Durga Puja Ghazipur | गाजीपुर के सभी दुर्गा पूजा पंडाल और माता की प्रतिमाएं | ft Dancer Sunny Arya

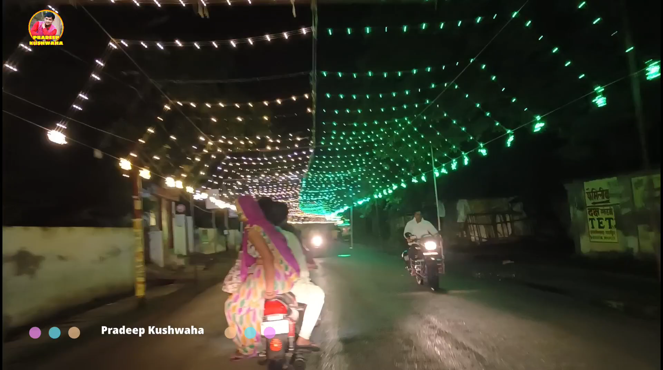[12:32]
सबसे लंबी सजावट यही होती है दोस्तो हर साल और इस बार भी देखे पुरा लंबा सजावट देखे बहुत बूरी तक है